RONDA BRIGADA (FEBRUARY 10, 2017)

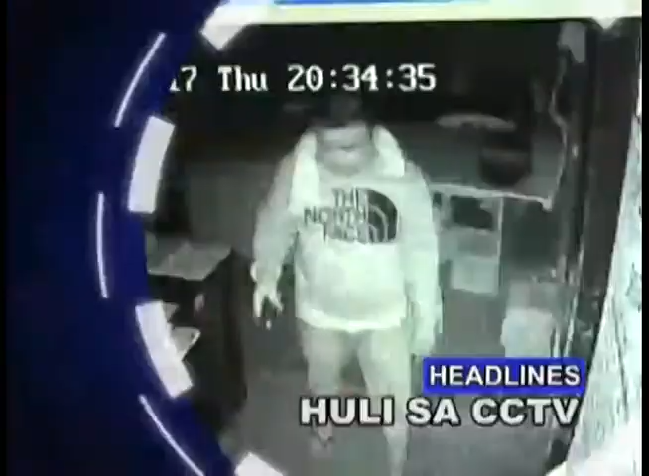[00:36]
Pagnanakaw sa isang warehouse ulit sa CCTV. Ang detalye, abangan!
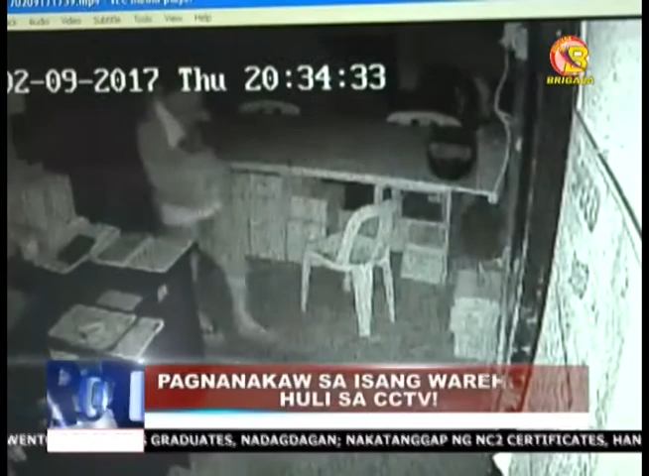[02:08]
Huli na nang mapansin ng isa sa mga suspect na may CCTV ang warehouse na kanilang pinasok kagabi sa Barangay Bula.
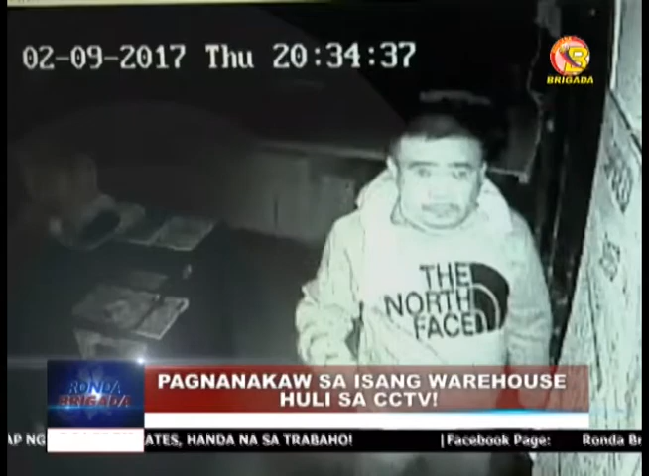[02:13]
Agad nitong itinabig ang kamera upang hindi makita ang kanilang ginagawang panluloob. Ngunit, hagip na hagip na sa footage mula sa closed circuit television o CCTV ang mukha sa isa sa mga suspect. Huli din sa CCTV ang mga suspect na sapilitang sinira ang malaki vault kung saan naglalaman ng mga mahalagang dokumento.
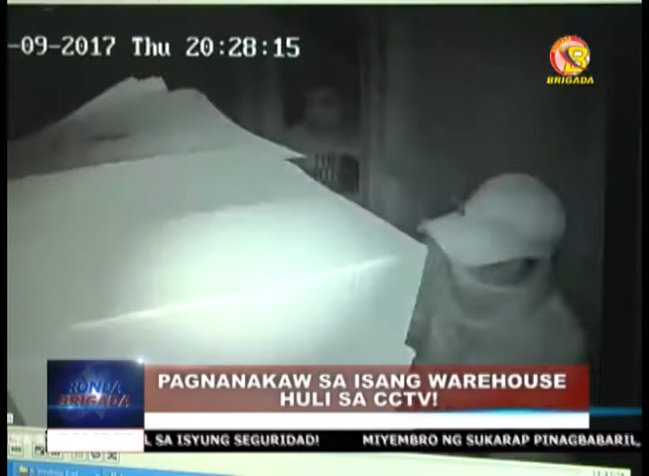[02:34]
Matapos ang ilang minuto, umalis ang mga suspect na walang nadala dahil bigo itong masira ang vault.
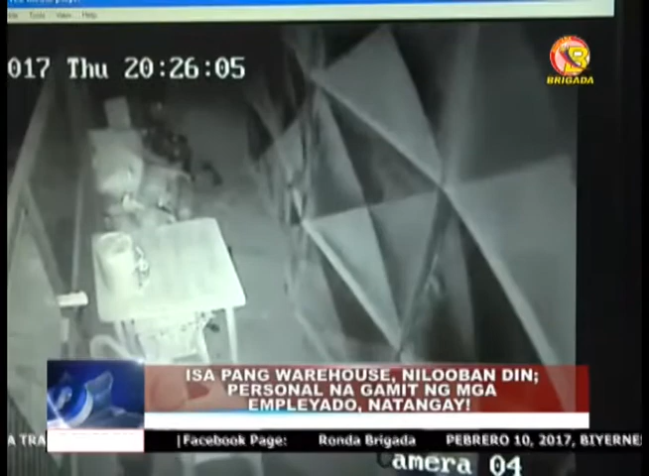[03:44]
Maging ang kalapit din itong warehouse, di rin nakaligtas sa mga suspect, kung saan mayroon pang mga empleyadong nakadyuti na mga oras na iyon.
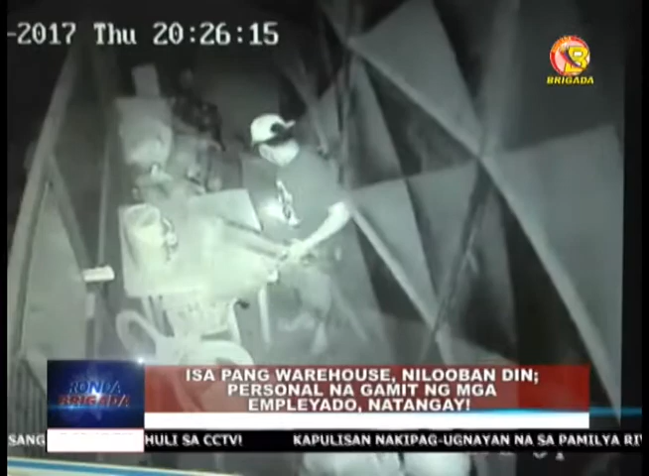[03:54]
Natangay umano ng mga suspect ang ilang personal na gamit ng mga biktima na nakilalang sila Christine de la Serna, cashier ng nasabing warehouse,
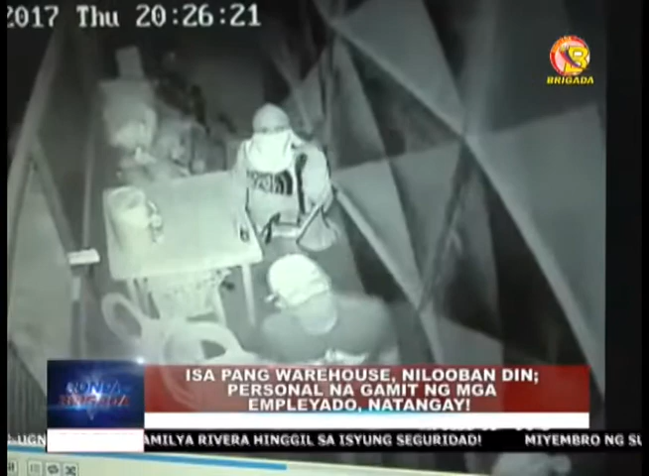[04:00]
Shela Metinorio, Jovelin Dilla at Isidro Liedo. At dahil may dalang armas ang mga suspect, hindi na nakapalagpa ang mga biktima. Napag-alamang isang gwardya lamang ang nakadyuti na mga oras na iyon at posibleng hindi napansin ang gwardya na nakapasok na pala ang mga suspect.